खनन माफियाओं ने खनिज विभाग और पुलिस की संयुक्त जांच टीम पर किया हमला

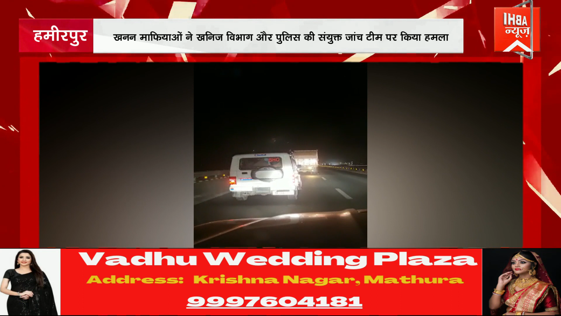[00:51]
और ट्रक लेकर वहां से भाग निकला ओवरलोड ट्रक लेकर भाग रहे ड्राइवर का खनिज
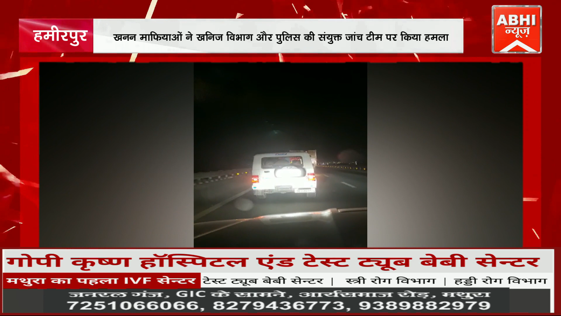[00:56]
विभाग और पुलिस की सेक्ट टीम ने पीछा किया तेज रफतार से दोड रहे इस ट्रक को पकड़ने के लिए
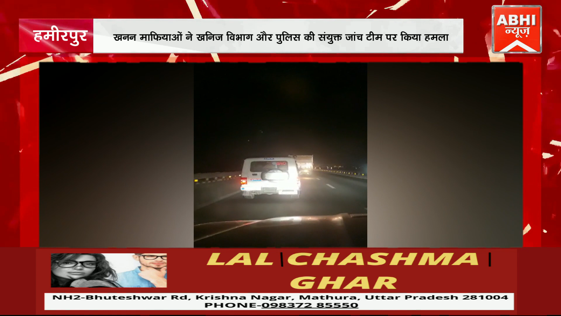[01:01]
पुलिस को वैरिकेटिंग लगानी पड़ी तब जाकर ट्रक को बंदेलखंड एक्सप्रेस वेपर पकड़ा जा सका इस पूरी मामले को लेकर चिकासी थाने में ट्रक के मालिक अविनाश और दोनुन